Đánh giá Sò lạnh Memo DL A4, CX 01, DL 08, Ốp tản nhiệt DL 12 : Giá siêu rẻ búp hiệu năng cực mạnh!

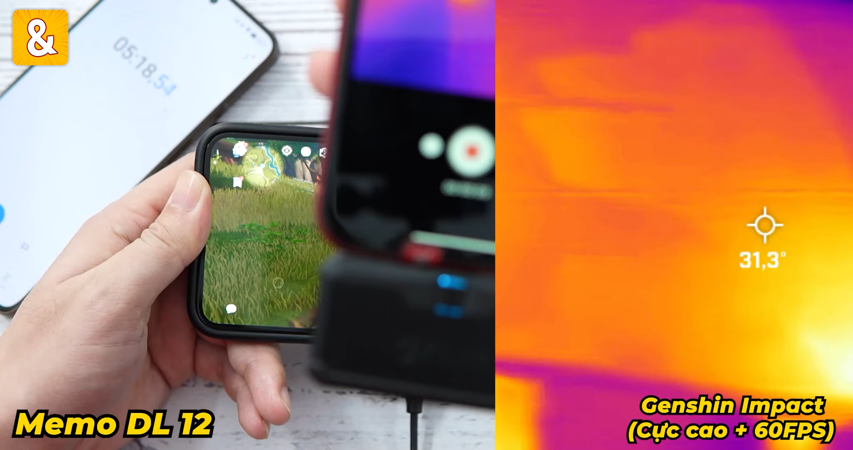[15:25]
Có cái phần từ con sò tản ra là 34 độ
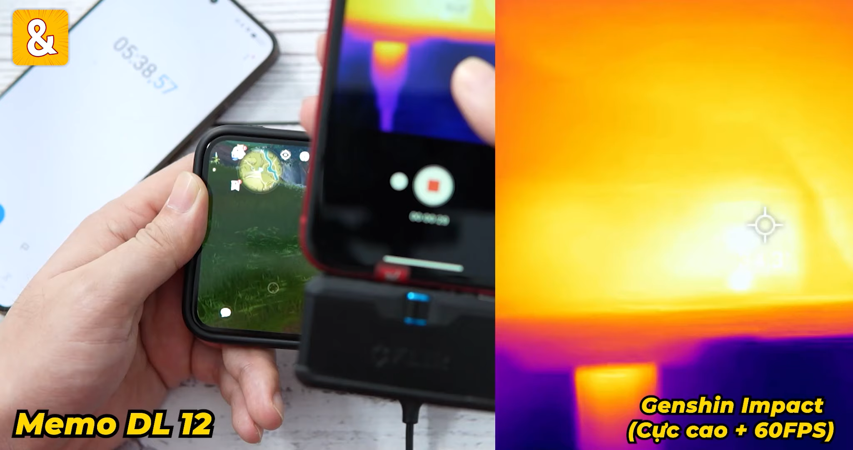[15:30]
Còn với mặt sau thì nhiệt độ ở chỗ con chip là 37 độ Còn xung quanh sẽ là 32 độ thôi
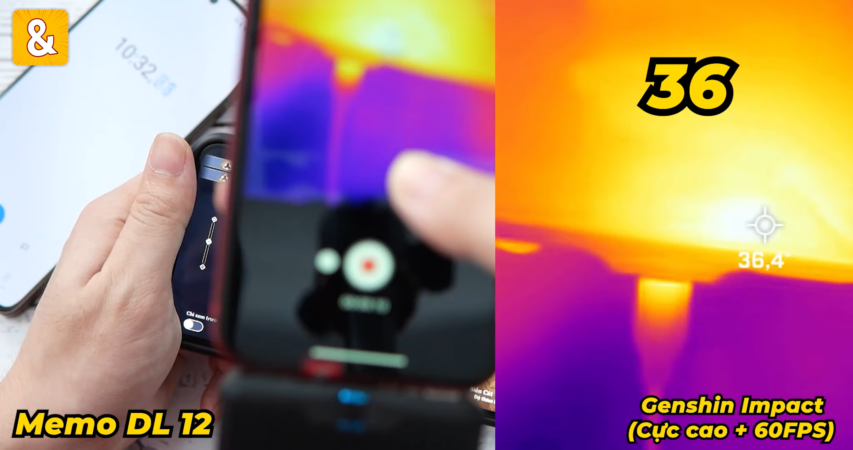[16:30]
Còn xung quanh cũng chỉ là 32 độ Đây nhiệt độ mặt sau Có thể thấy là chỉ 37 độ thôi Nó 7 độ chỉ ấm thôi Không nóng một chút nào cả Và bây giờ thì mình sẽ thử với một con điện thoại